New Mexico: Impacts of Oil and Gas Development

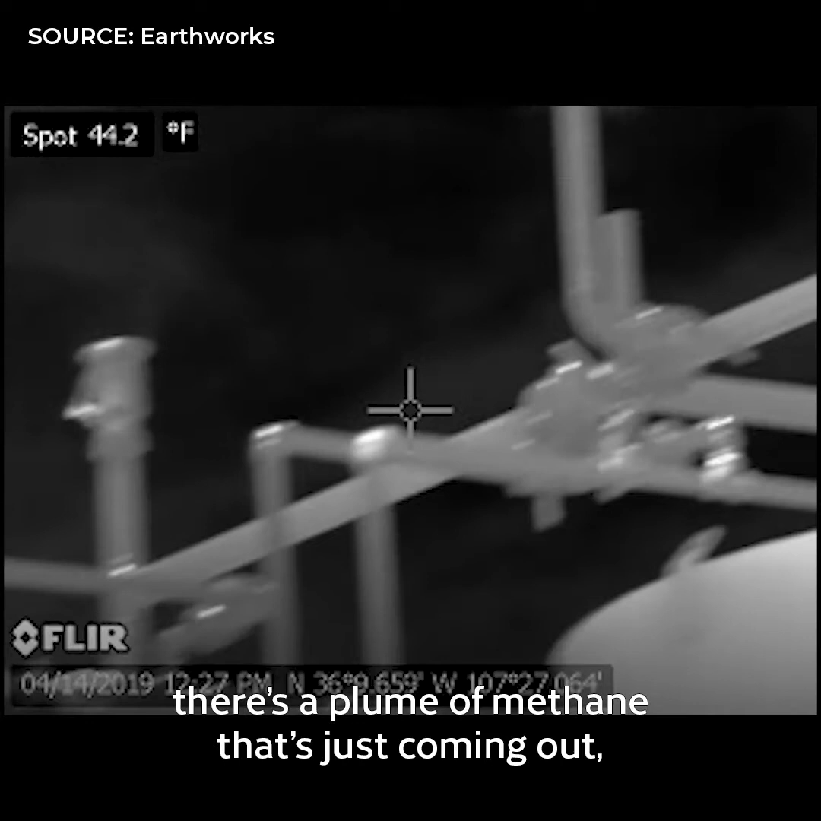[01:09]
On screen: spot 44.2°F
you see that there's a flume of methane that's just coming out and gases that are just coming out and spreading across the sky. It's just unbelievable. It's outrageous.